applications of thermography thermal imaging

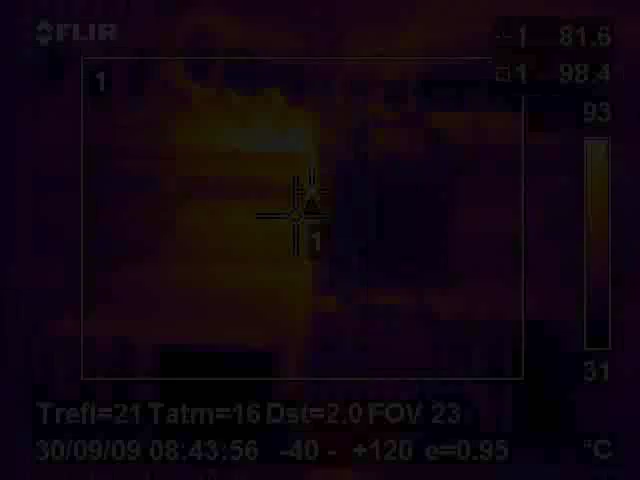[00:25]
Its role as a maintenance aid and for fault finding is becoming increasingly more important and accepted.
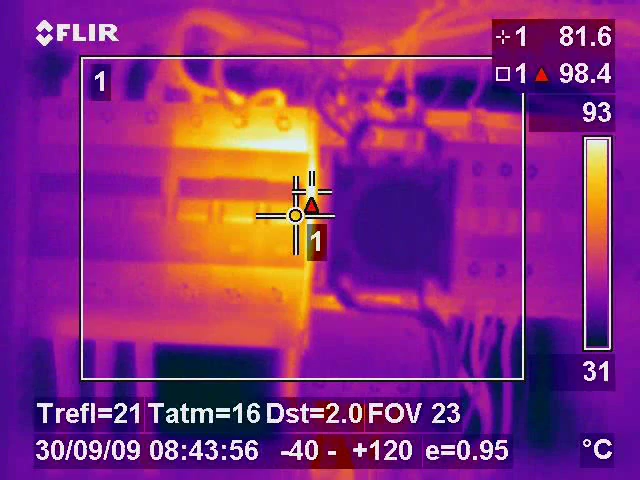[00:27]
On screen: spot 81.6°C, max 98.4°C, scale top 93°C, scale bottom 31°C
It provides an instantaneous means of identifying problem areas
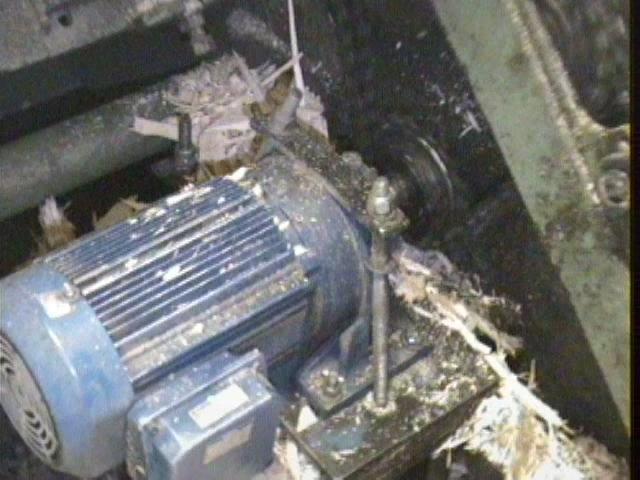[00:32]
and can locate faults that more conventional maintenance methods are unable to do.
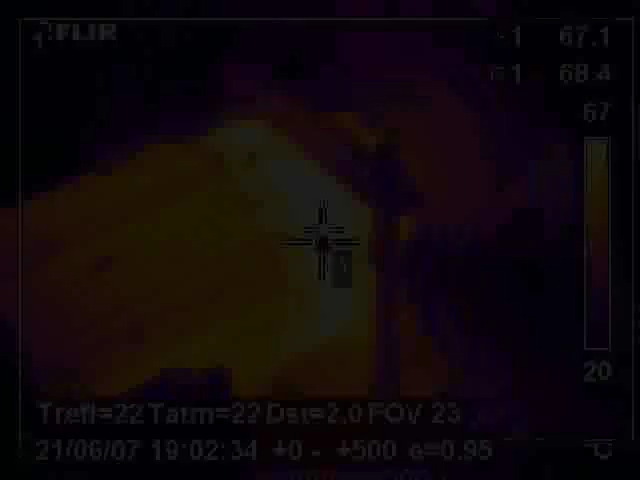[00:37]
In a commercial or industrial context,
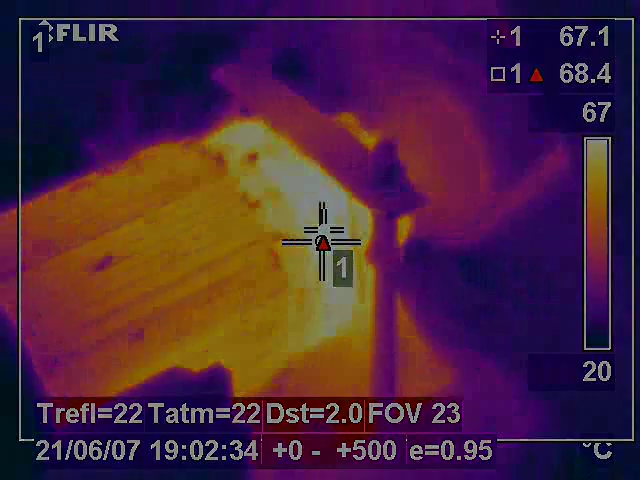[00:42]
On screen: spot 67.1°C, max 68.4°C, scale top 67°C, scale bottom 20°C
thermal imaging provides a quick and efficient method of finding electrical and mechanical components that are operating above the correct temperature.
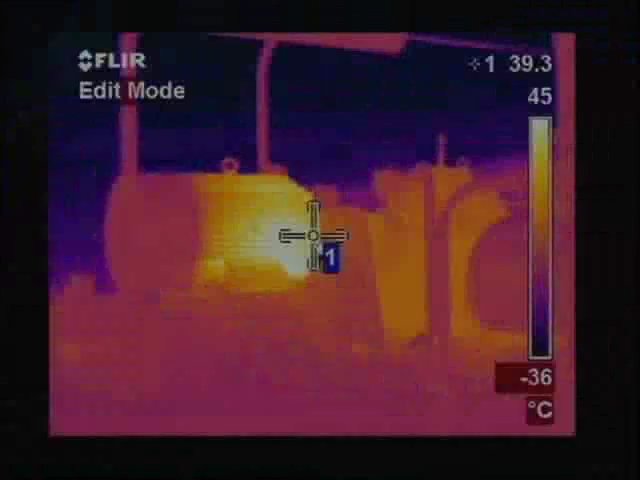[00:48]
On screen: spot 39.3°C, scale top 45°C, scale bottom -36°C
This is often an indication of an area of potential costly failure that thermal imaging can identify,
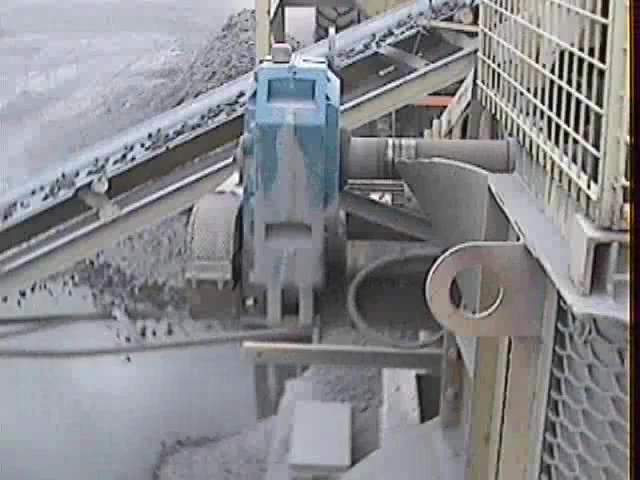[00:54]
giving it a powerful preventive maintenance capability.
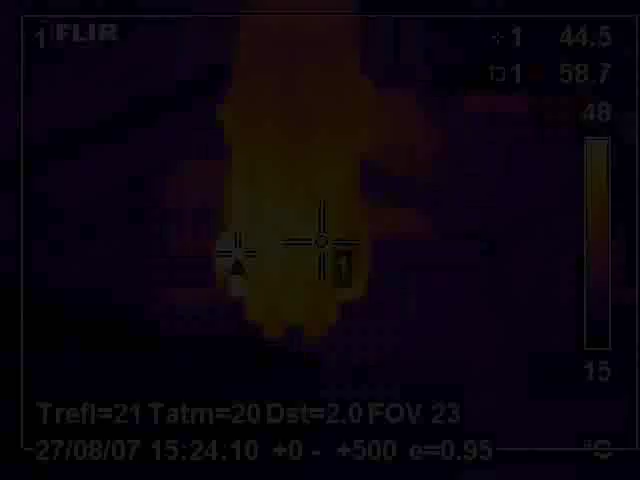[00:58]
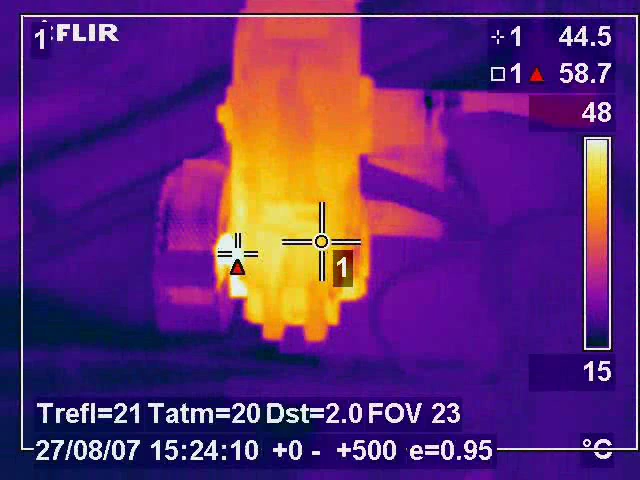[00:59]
On screen: spot 44.5°C, max 58.7°C, scale top 48°C, scale bottom 15°C
A distinct advantage of this non-contact technique is that surveys are carried out under
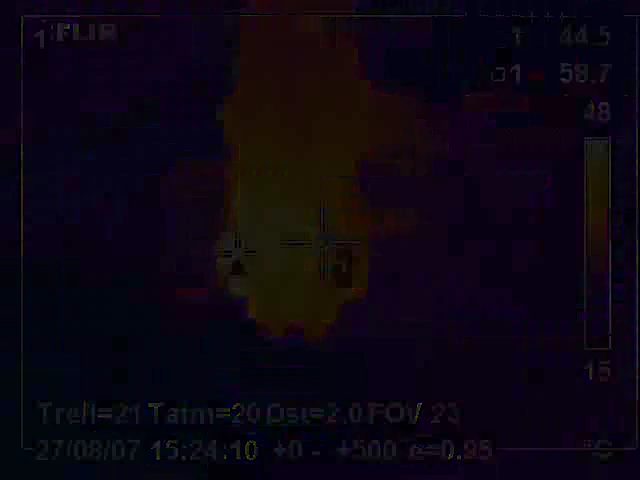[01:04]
normal working conditions which therefore involves minimal interference to the day to day running of the business. process.
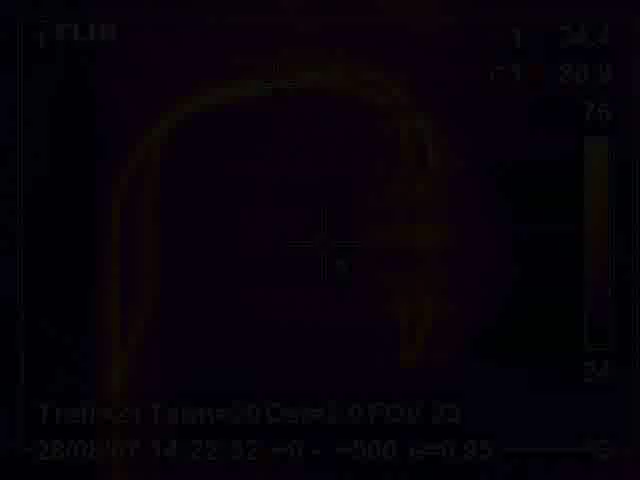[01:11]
By using this method we image the equipment working under full load and therefore we see problems at their worst.
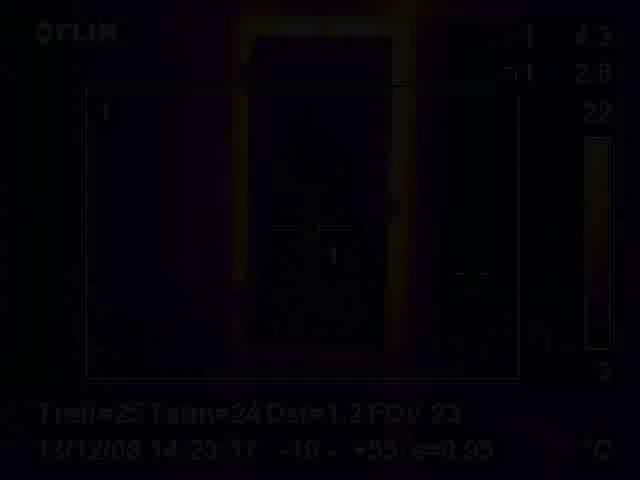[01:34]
factories who need to maintain a cold environment for their process.
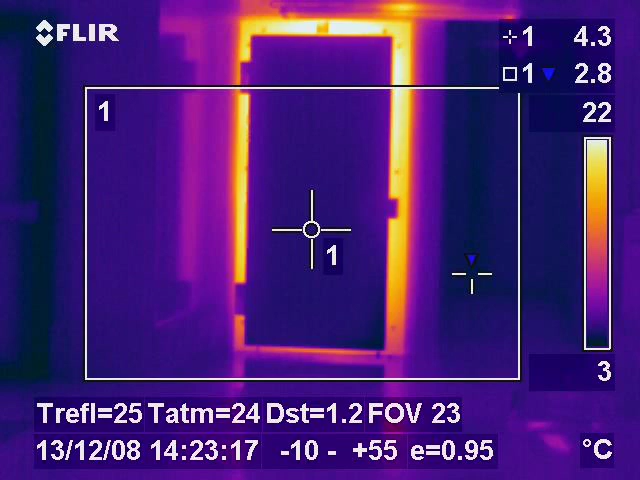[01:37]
On screen: spot 4.3°C, min 2.8°C, scale top 22°C, scale bottom 3°C
Inadequate or damaged insulation and poor
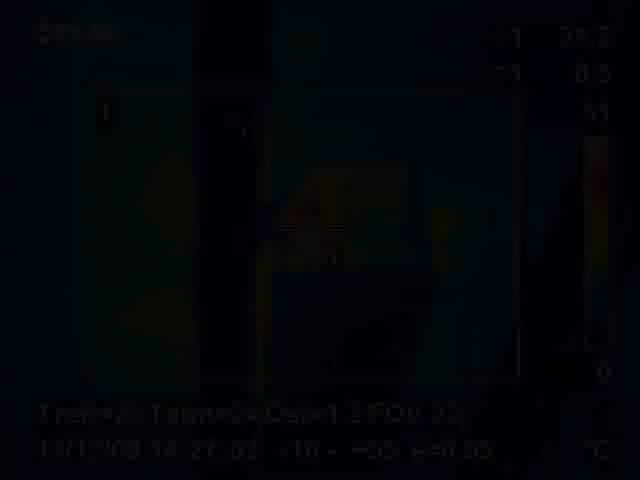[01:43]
door seals are common examples of how air can escape from chill and freezer rooms.
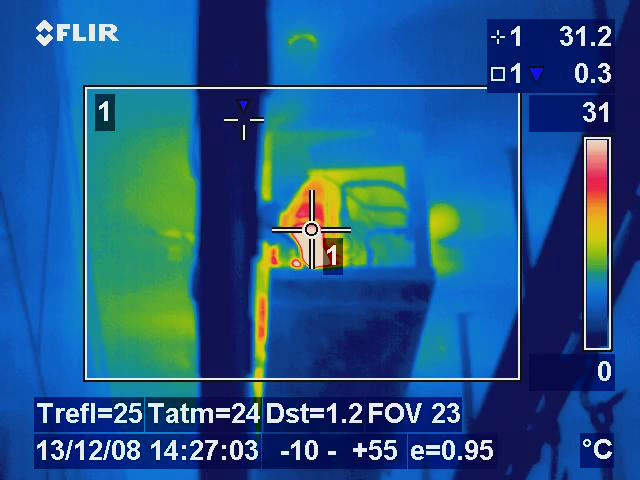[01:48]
On screen: spot 31.2°C, min 0.3°C, scale top 31°C
This means that refrigeration compressors have to work overtime to maintain the same temperature.
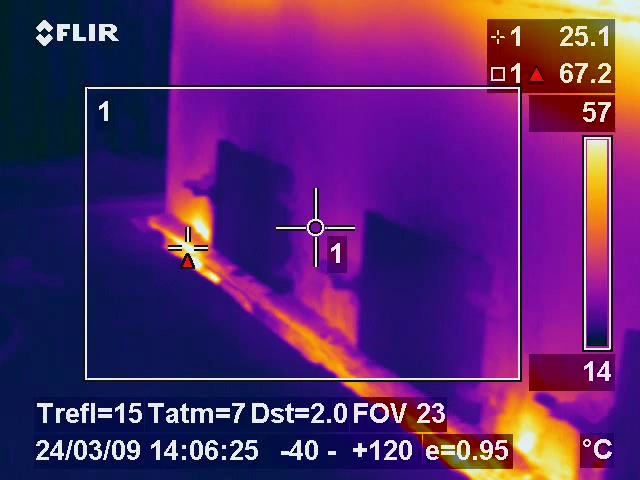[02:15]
On screen: spot 25.1°C, max 67.2°C, scale top 57°C, scale bottom 14°C
These would include industries running ovens, kilns or dryers where poor seals or inadequate insulation